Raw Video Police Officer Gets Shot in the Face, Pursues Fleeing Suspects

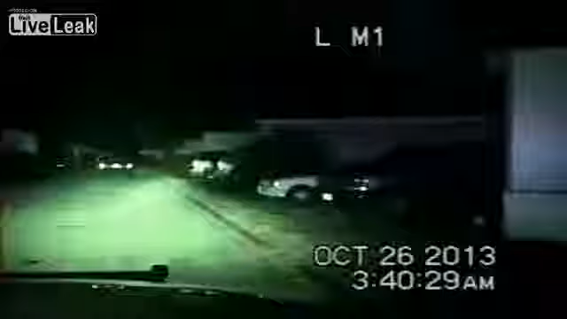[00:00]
Shot fired! Shot fired on Hicks! Alright, I'm still conscious. I'm gonna he's pulling out his, in. Hold on.